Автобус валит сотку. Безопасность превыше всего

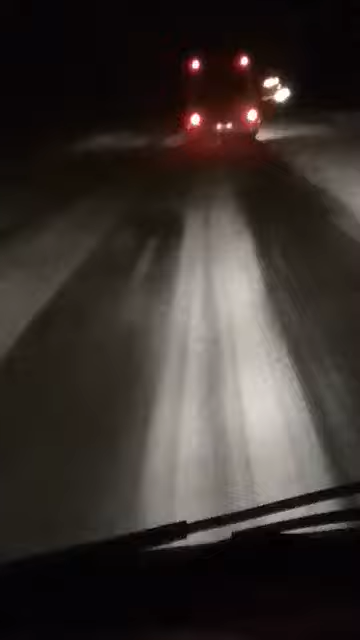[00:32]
Сейчас немного ближе подскочу, посмотрю, что за номер. Сотку держит по барабану. Смотрите.